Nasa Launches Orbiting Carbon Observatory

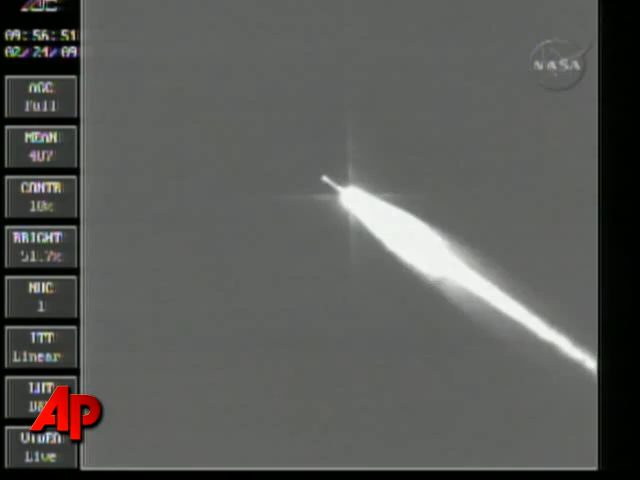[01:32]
Vent cover jettison. Stage zero burnout. Stage one ignition. Stage zero separation. Vehicle attitude nominal. Power bus is nominal. Stage one burn will last approximately 70 seconds.
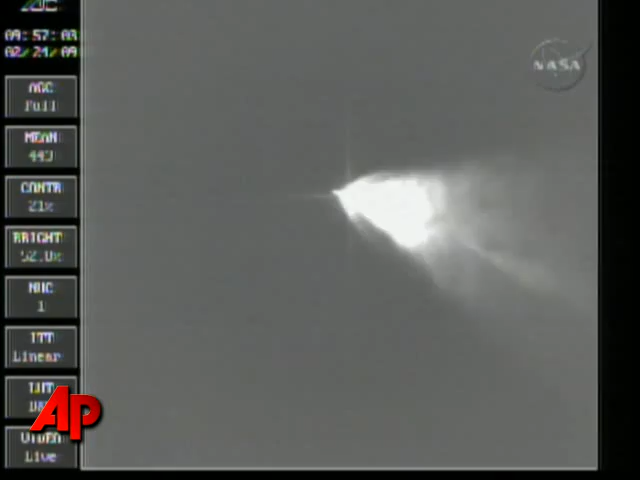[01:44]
Vehicle attitude nominal. Vehicle is approximately 14,000 miles per hour at an altitude of approximately 175 miles. And we have stage two burnout. Vehicle is... What was that? P3 is reported to have AOS.